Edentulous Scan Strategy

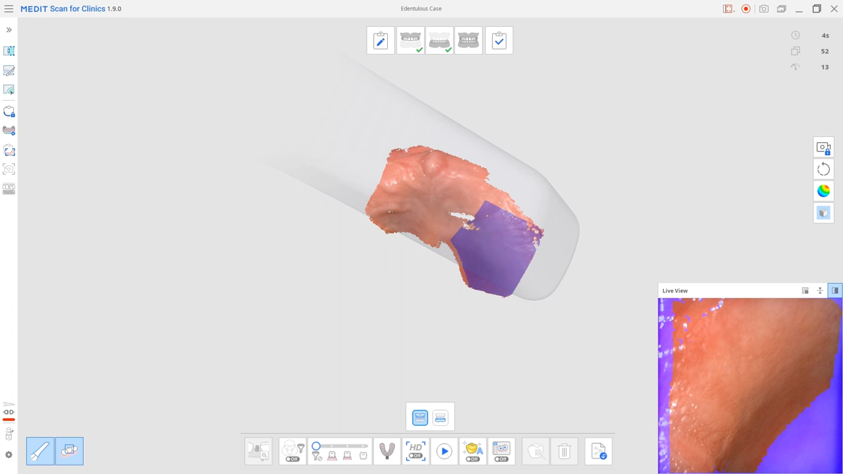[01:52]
Start scanning from the palatine rugae area. Scan along the top of the alveolar ridge on both the left and right side.
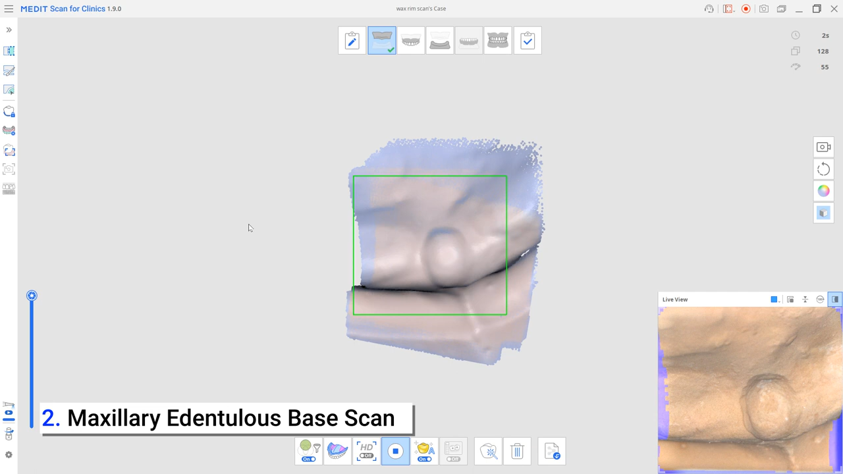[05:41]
If you try to rescan continuously from where the scanning was cut off, it will be hard for the scanner to pick up new data.
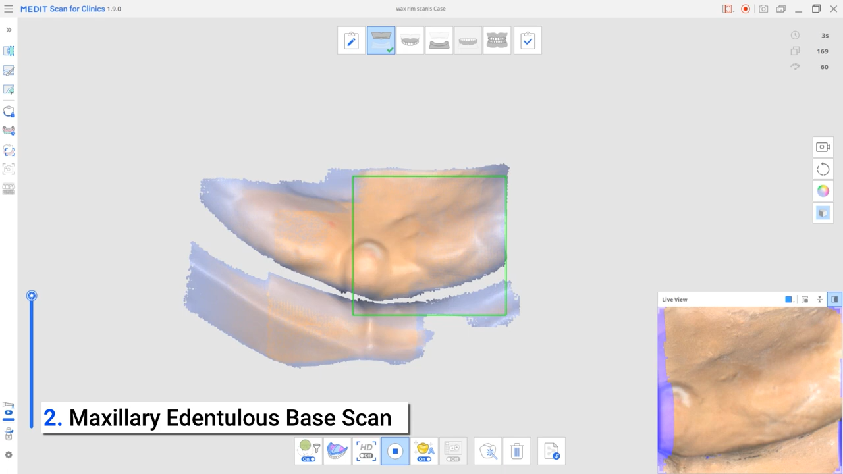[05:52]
Now,
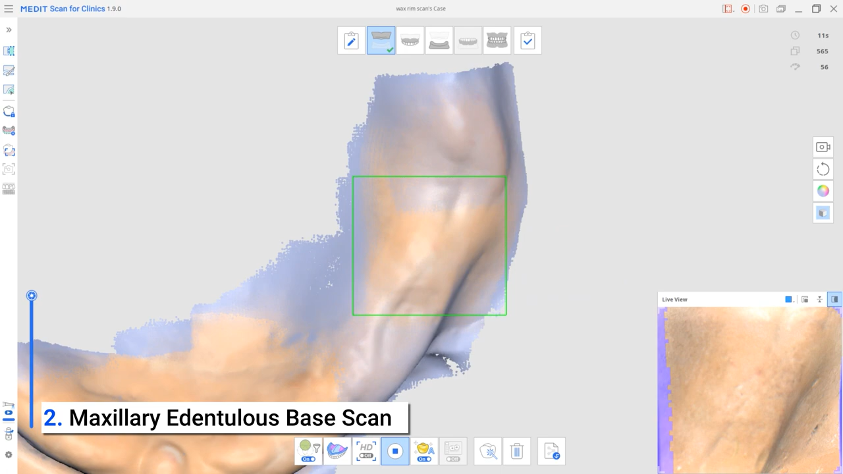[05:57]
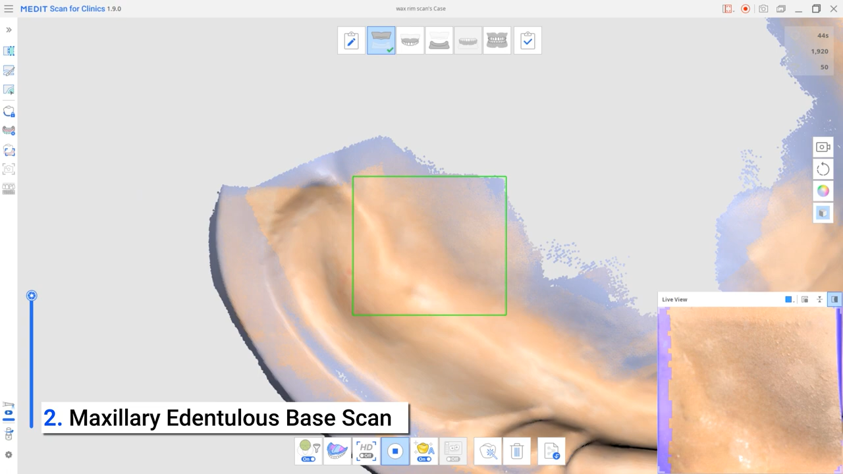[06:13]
the When scanning flat areas or areas with no distinct parts,
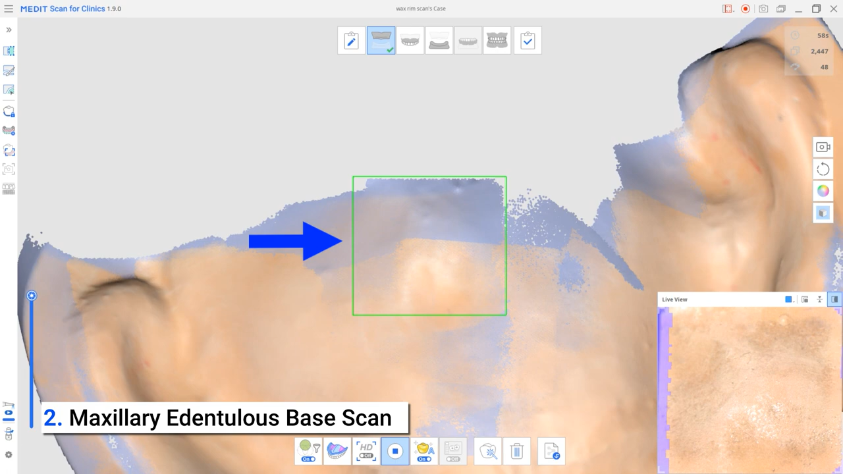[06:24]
it is recommended to move the scanner as slowly as possible to prevent interruptions.
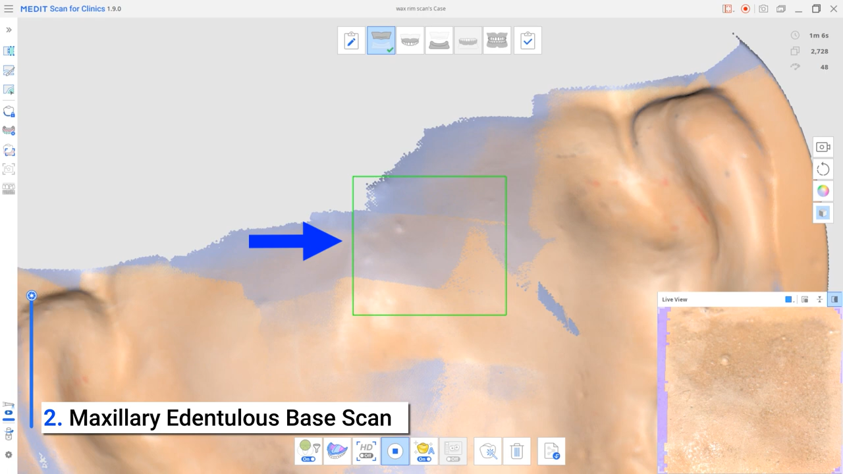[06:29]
Users can also use resin or wax to create marker points that will ease the scanning of the flat areas.
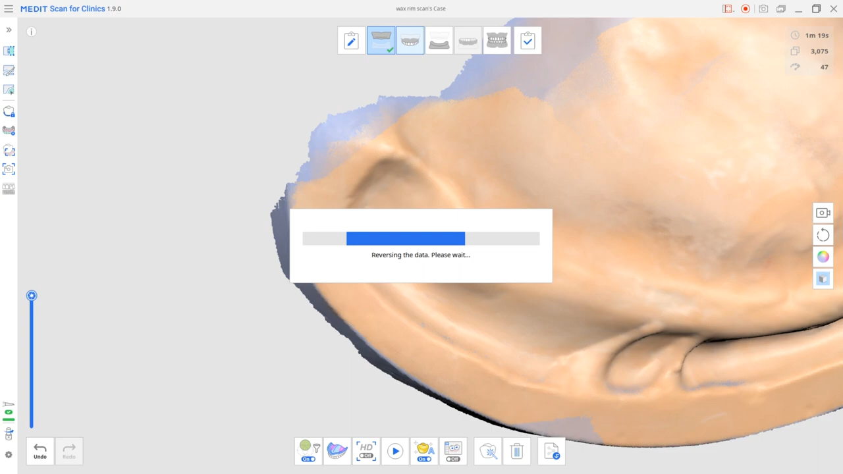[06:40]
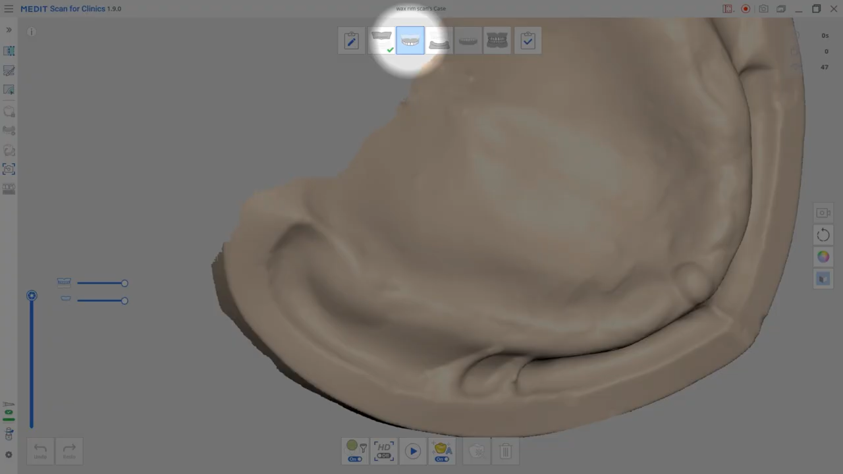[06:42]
Next is the maxillary denture scan stage. In this denture stage, we will scan the wax rim. The indentulous maxilla scan data will be duplicated into this stage.
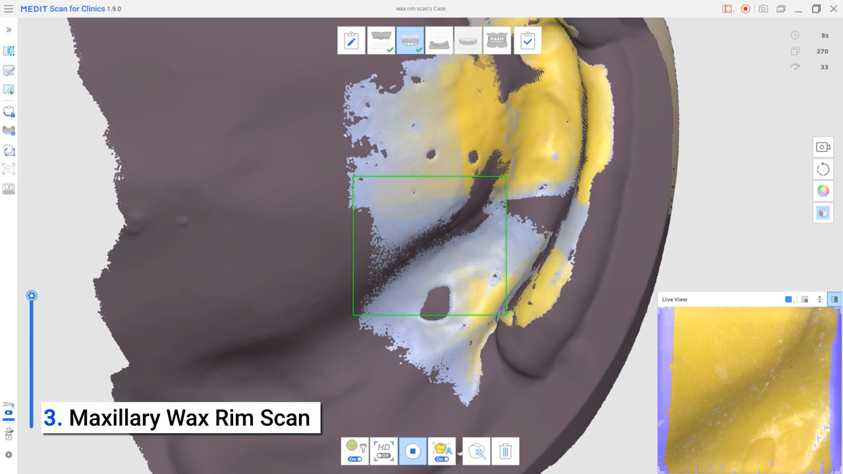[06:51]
Start scanning the wax rim from the impression surface.
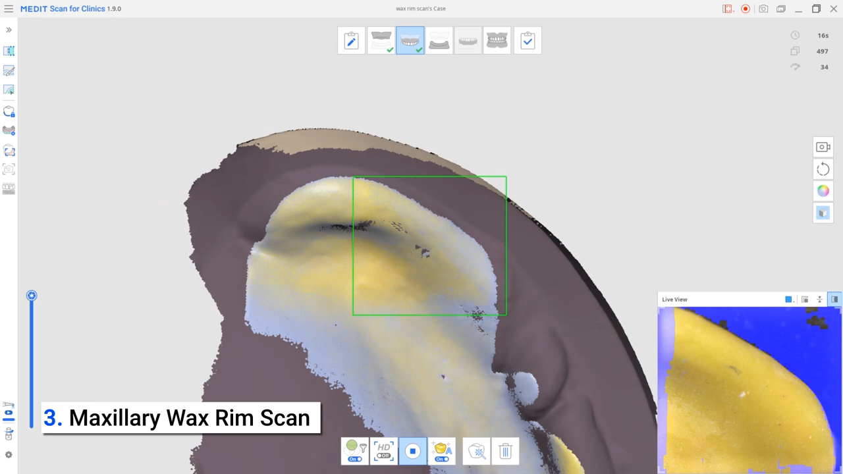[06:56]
The program will automatically align the wax rim data with the data of the indentulous scan.
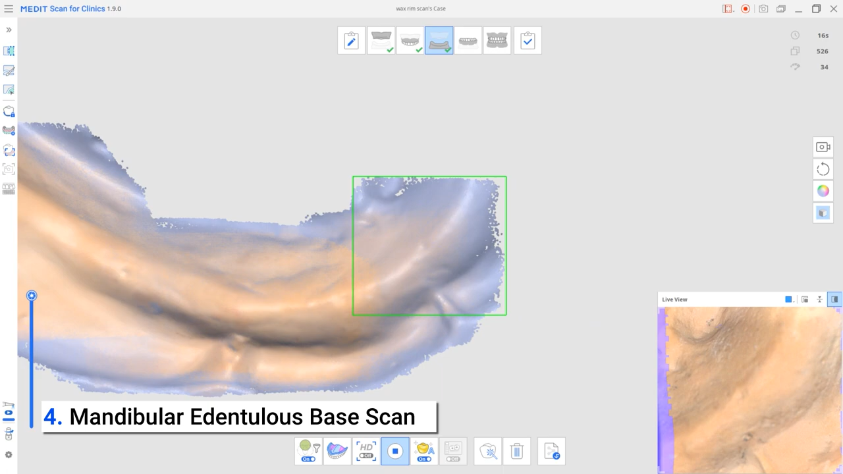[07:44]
Then repeat the same for the mandible. . . . . . Thank you.
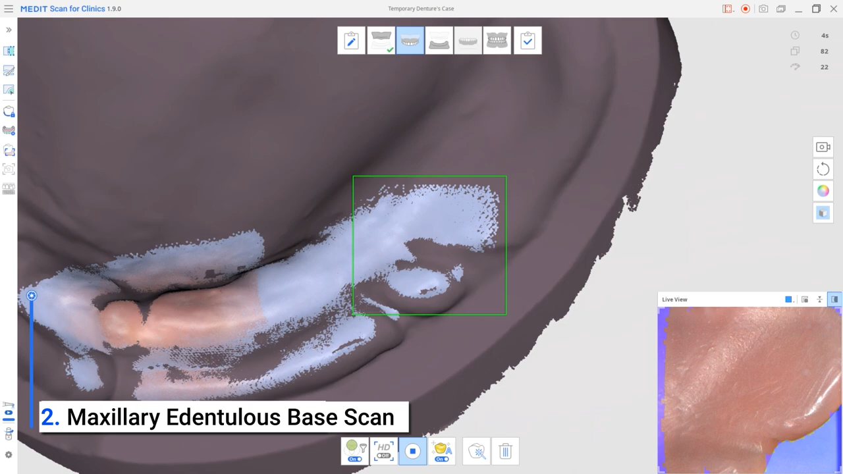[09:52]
The program will automatically align the denture data with the data of the indentulous scan.
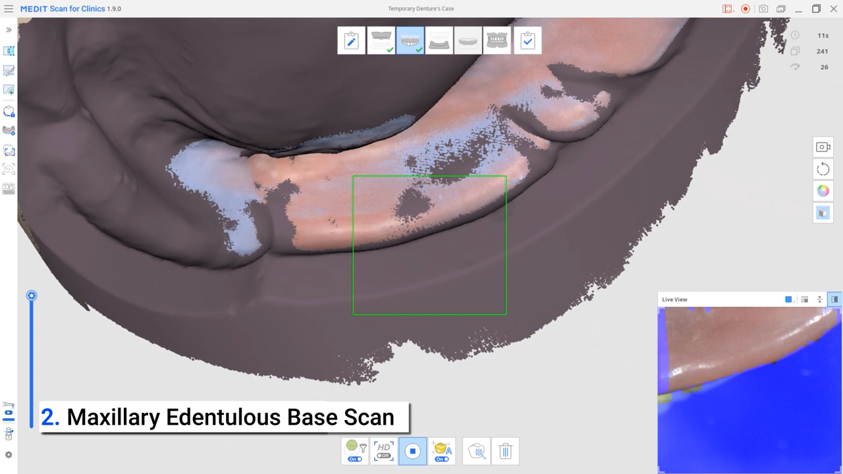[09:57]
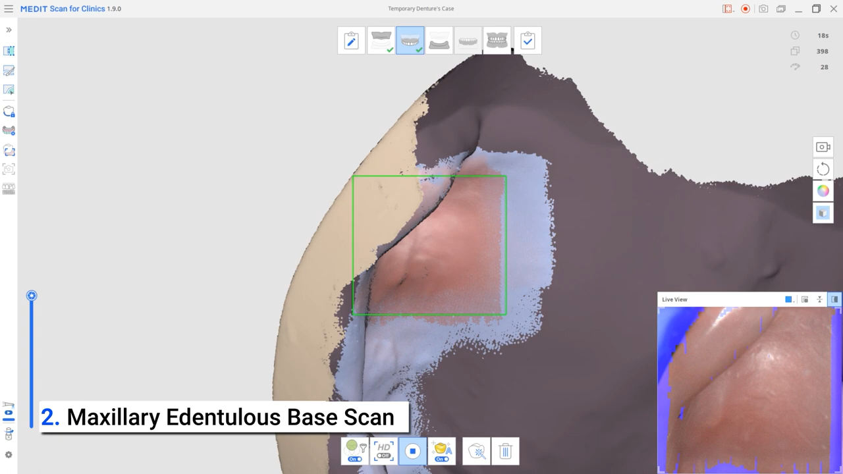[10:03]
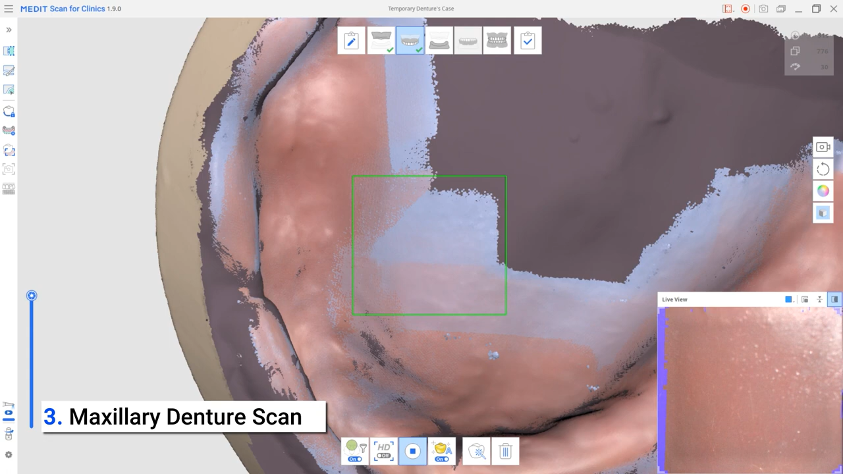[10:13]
To complete the denture scan, users must first capture the impression surface,
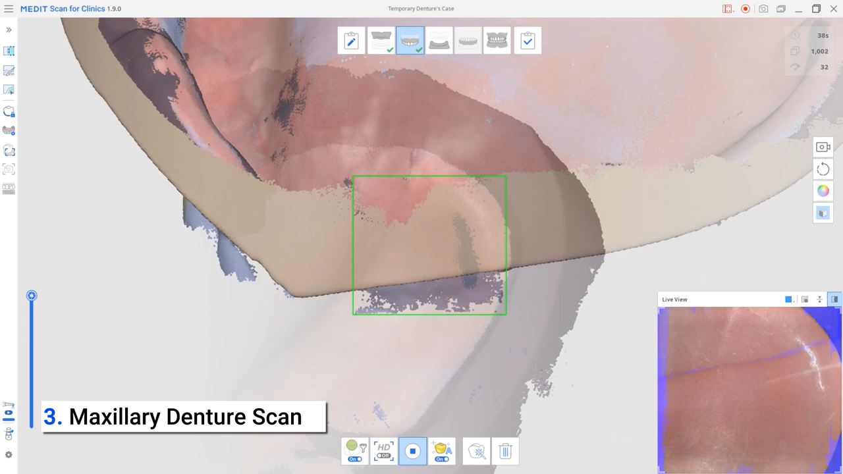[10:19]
then the border, and then the polished surface.